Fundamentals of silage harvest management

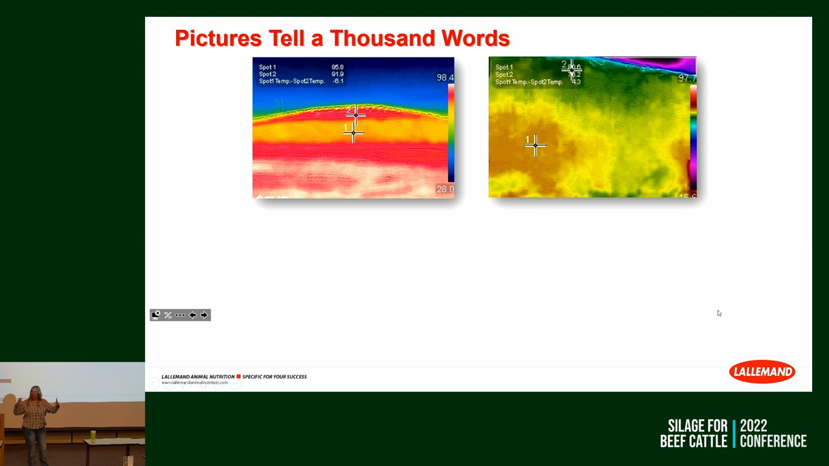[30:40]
we would not have this cold moisture migration that has taken place. The moisture was able to come down in and cool off the sides where we don't have density packed. This is what a uniformly packed pile is going to look like with an infrared camera.
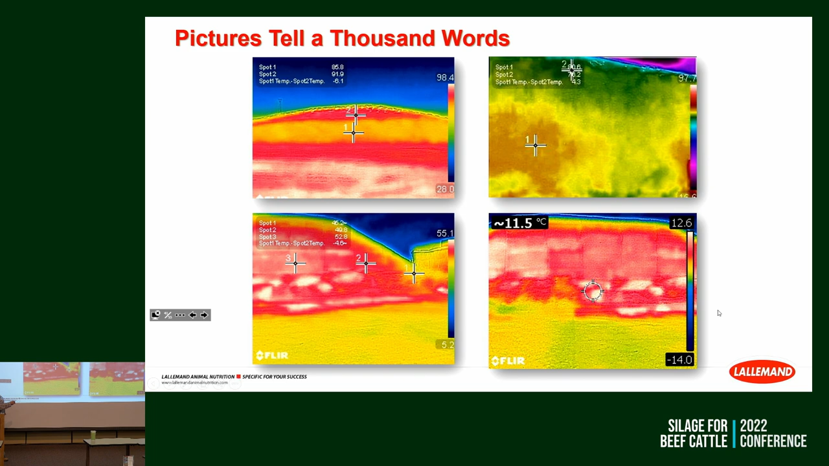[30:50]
See how I just have a really thin layer here, but I'm pretty uniformly packed? It can be done.